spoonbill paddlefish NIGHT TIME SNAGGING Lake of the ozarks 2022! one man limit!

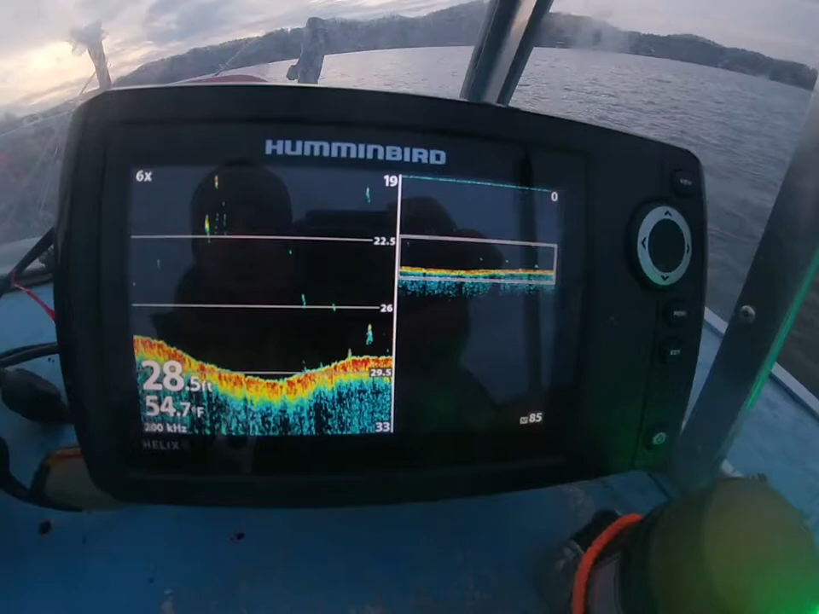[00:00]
On screen: depth 28.5 ft, water 54.7°F
finally marking a few decent fish.
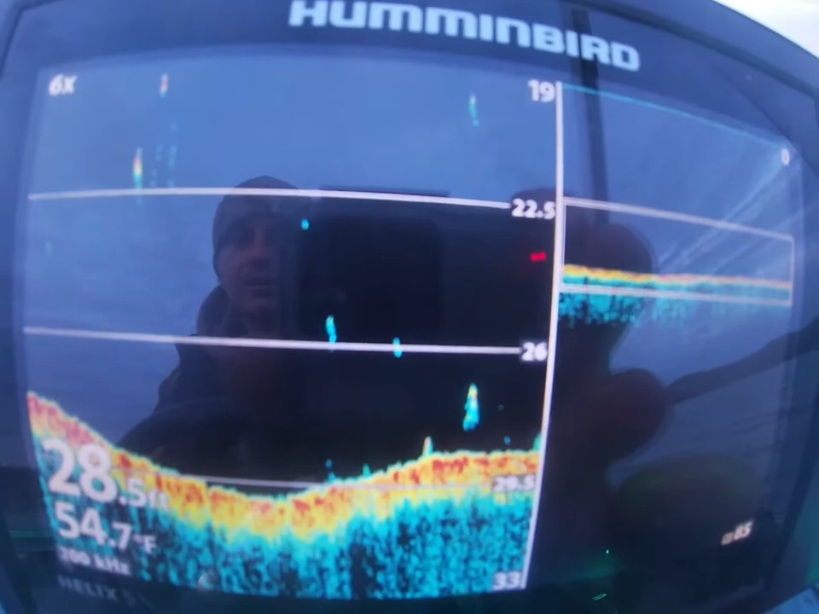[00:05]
On screen: water 54.7°F
I mean, it ain't nothing crazy, but they're starting to move, I think.
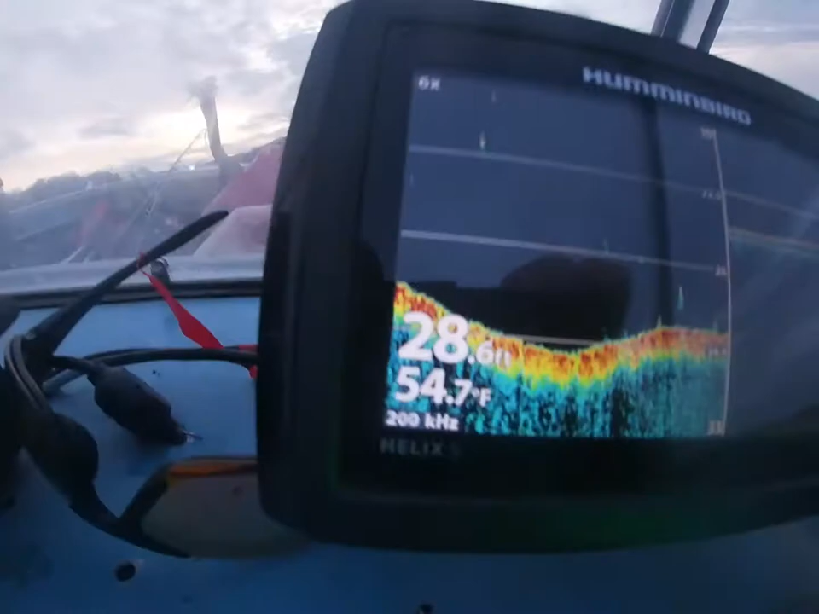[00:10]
On screen: depth 28.6 ft, water 54.7°F
So hopefully, water temps at 54. It wasn't 55 yesterday. They were moving a little better.
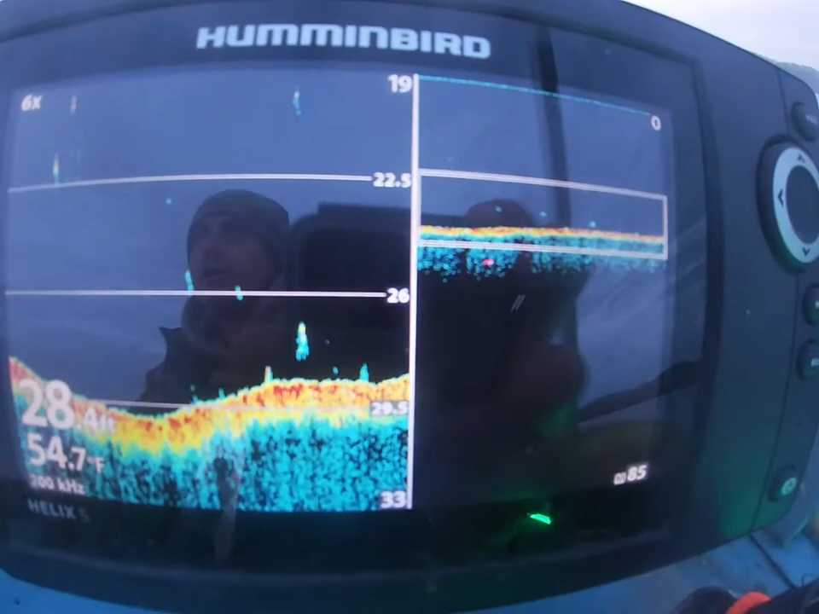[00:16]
On screen: water 54.7°F
The storm come in. I don't know if it's gonna hurt it too much or not, but we'll see.
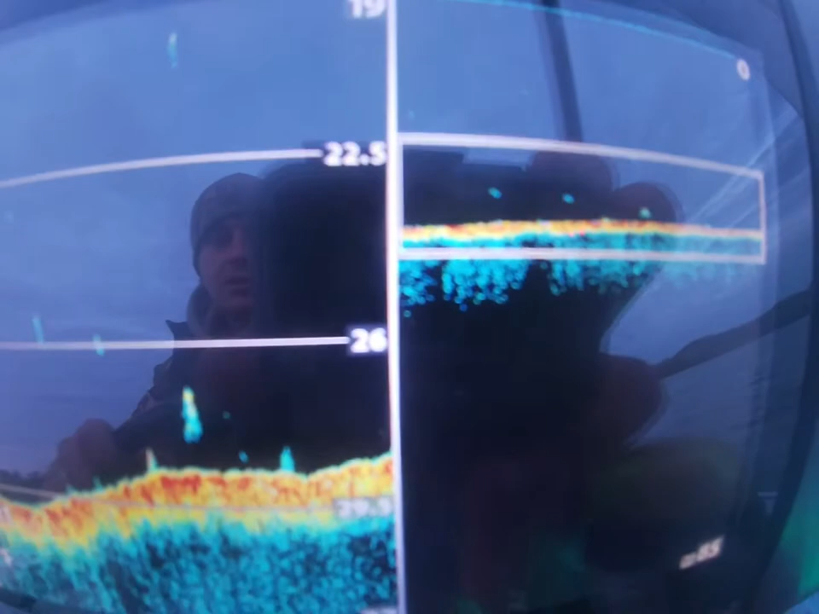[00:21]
But yeah, guys, they're moving. That's where I'm at.
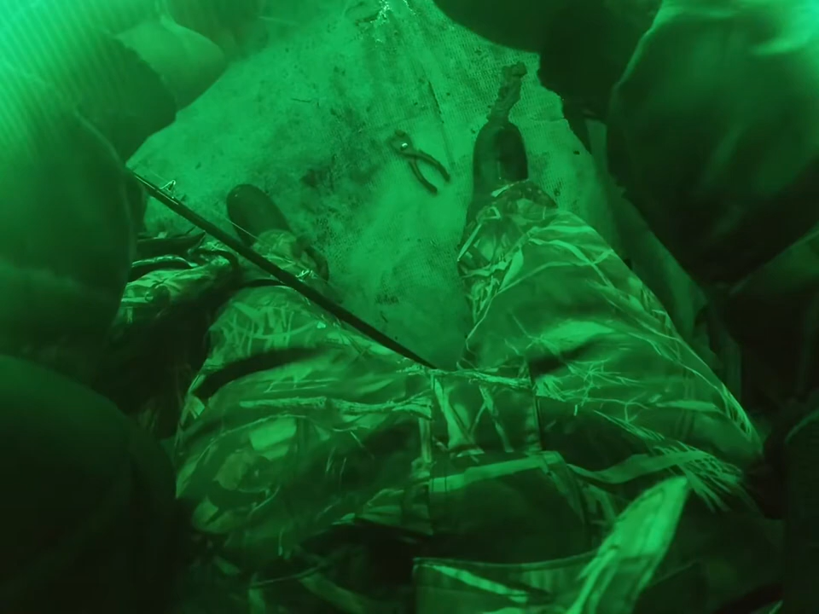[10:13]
They're a little more active.
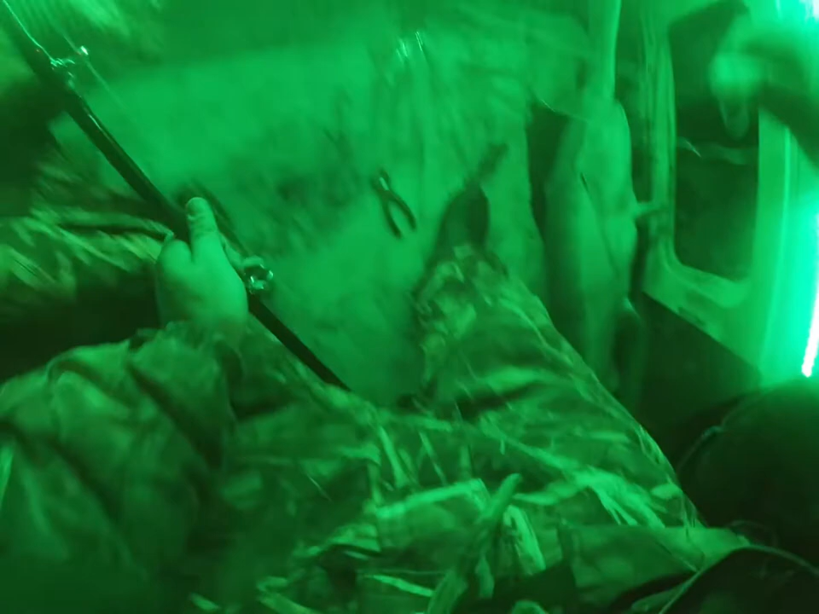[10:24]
I'm done for the night. Limited out. Caught two fish. Yes, sir.
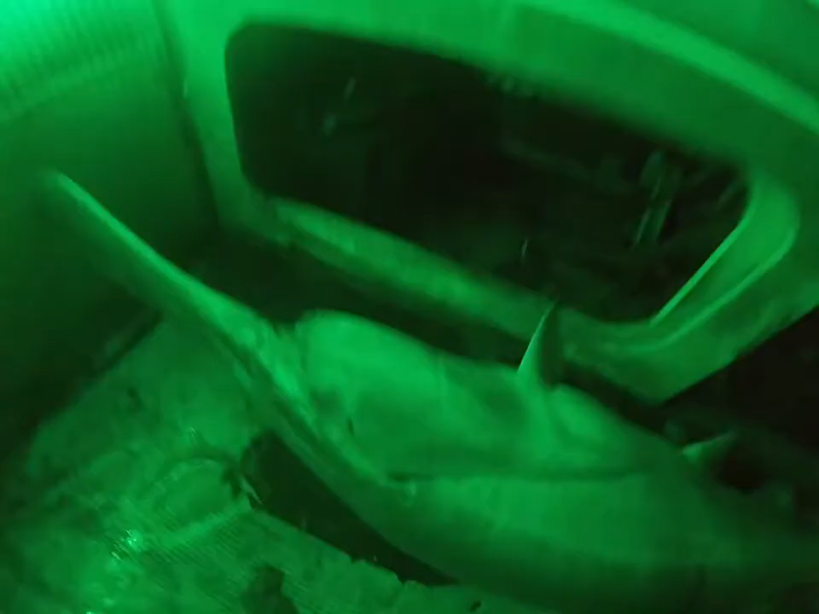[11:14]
Yes, sir. I'm pretty sure. Oh, I got a new measuring still. Got all excited.
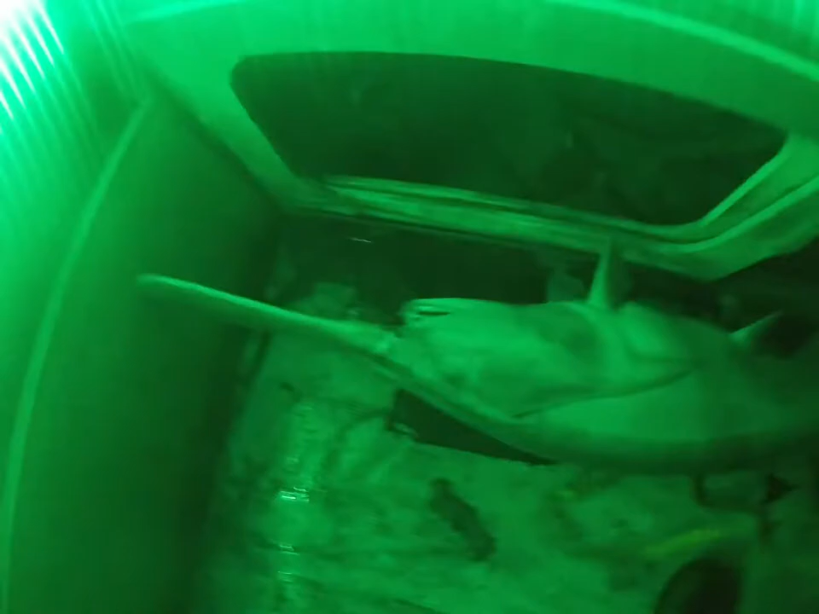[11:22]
It's supposed to be 34 inches. From the eye to the V and the tail. My guess is he's a smaller male.
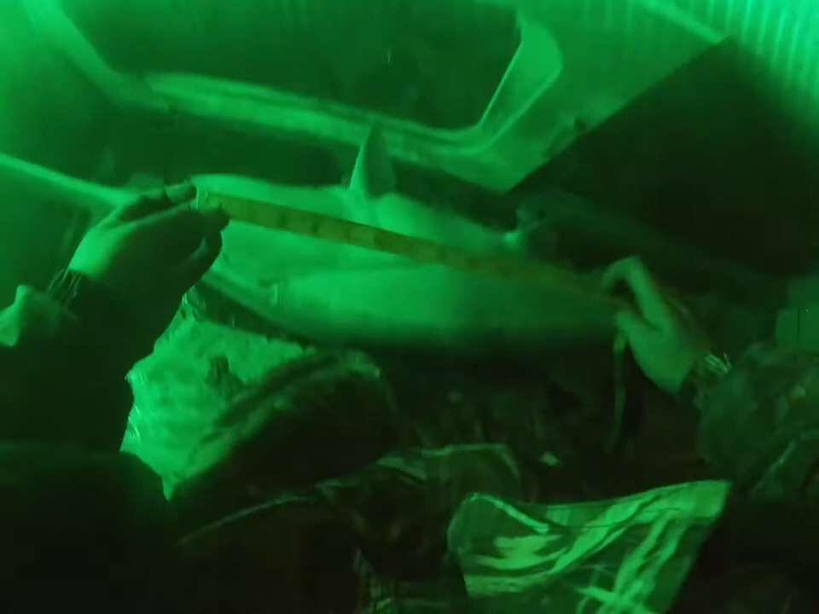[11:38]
But we are going to check eyeball.
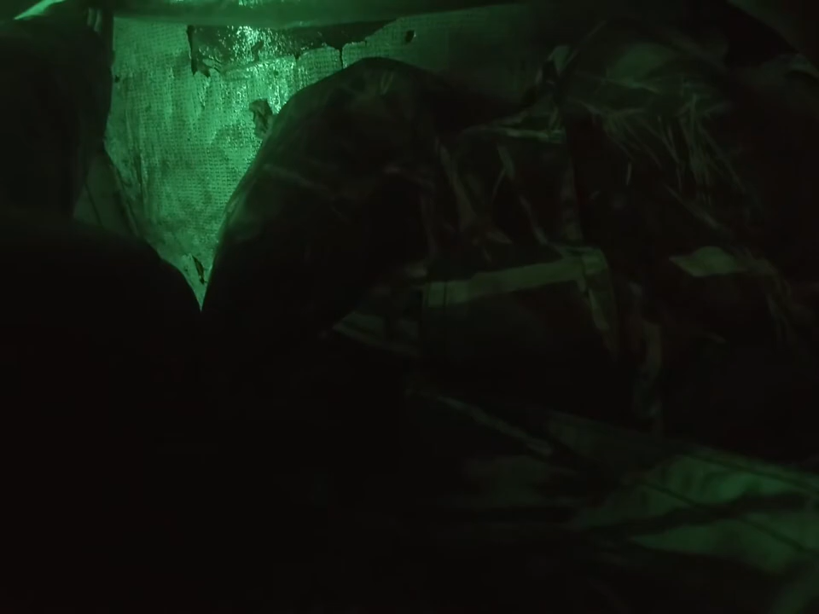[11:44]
Oh yeah, he is 38 on the dot. We got a legal fish. Let's go.